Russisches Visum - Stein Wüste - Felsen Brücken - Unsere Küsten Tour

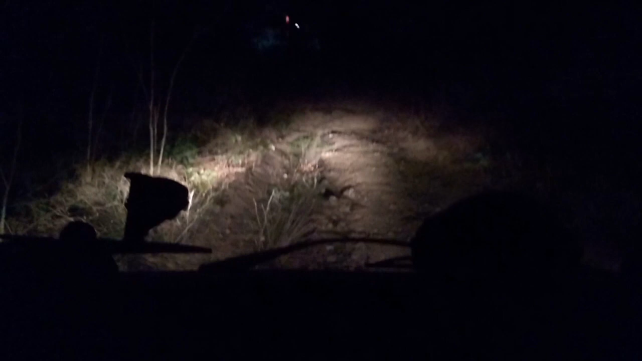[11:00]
Wo es ganz viele Straßen gibt, aber die sehen alle so aus. Wo es ganz viele Straßen gibt, die einfach nur aus Schlamm und Erde bestehen. Und wenn das jetzt Hochsommer wäre oder Sommer und es super trocken, dann wäre das überhaupt kein Problem. Wir haben nur den Fakt, dass wir heute den 23.